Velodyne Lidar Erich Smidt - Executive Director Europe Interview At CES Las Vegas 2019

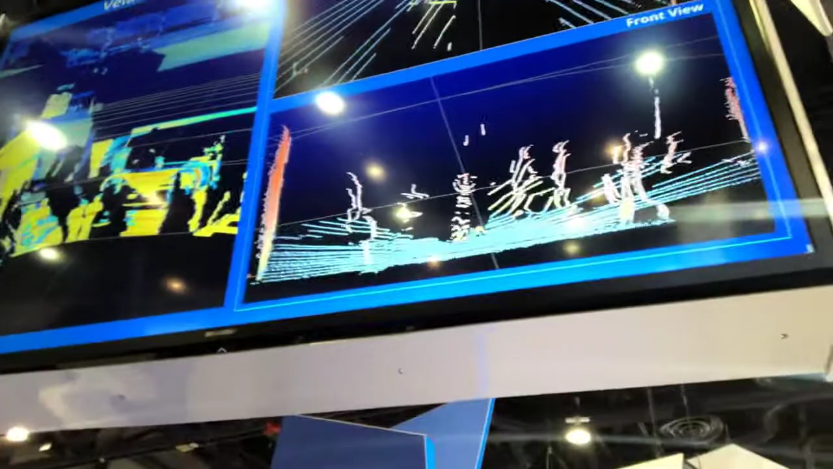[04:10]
It's coming back. See that folks? Yeah. Yeah. Yeah. Yeah. It's incredible. Yeah.